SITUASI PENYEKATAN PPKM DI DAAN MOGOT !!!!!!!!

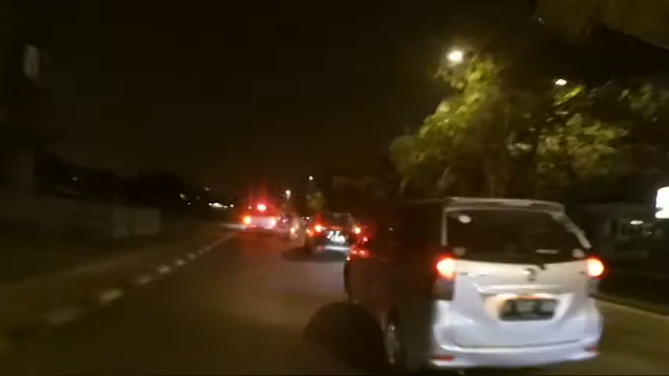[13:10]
PPKM guys, kebanyakan mereka dimintai putar balik. Tapi untuk yang ke arah sini, arah Balaraja, arah Balaraja, arah Serang itu diperbolehkan.